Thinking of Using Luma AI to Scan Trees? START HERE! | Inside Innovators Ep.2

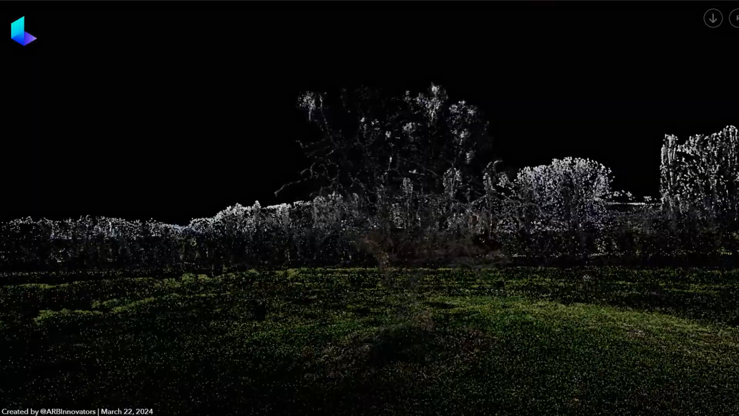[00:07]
and then all of a sudden you get this amazing visualization